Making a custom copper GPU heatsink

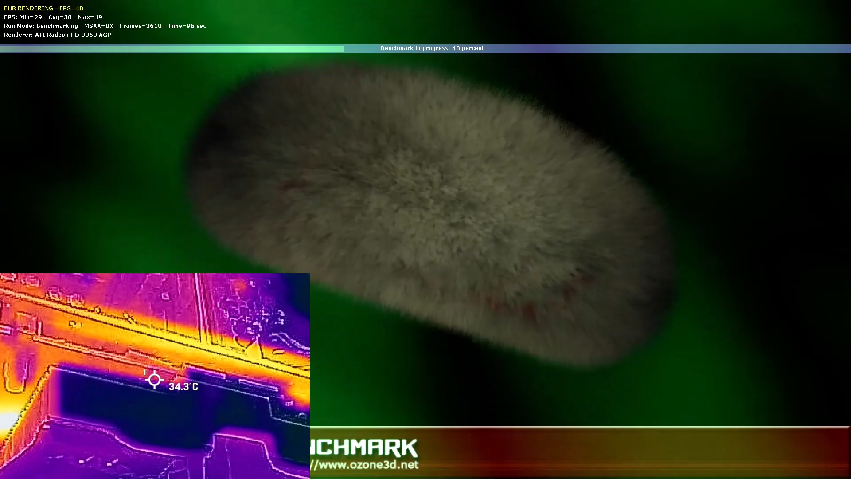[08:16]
On screen: spot 34.3°C
the readings go from sitting at an idle temperature of 30.3 degrees up only 5 degrees
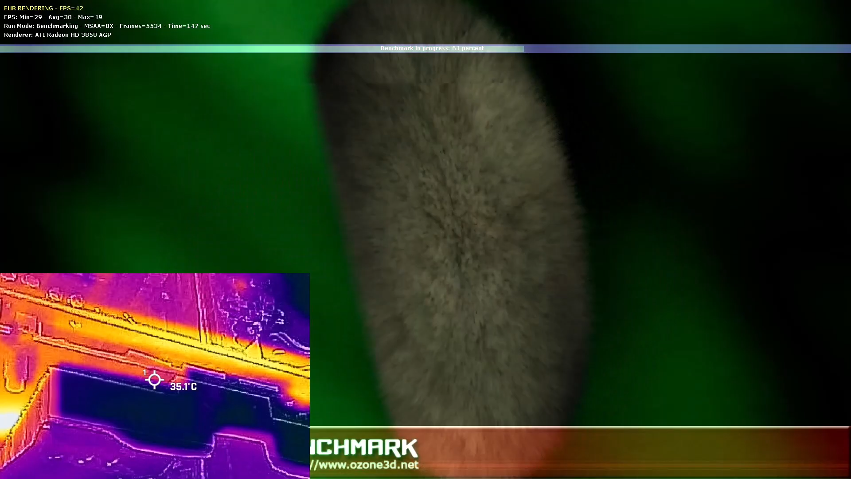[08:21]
On screen: spot 35.1°C
to a maximum recorded 35.7 once we hit the highest temperature recorded in this 4 minute run.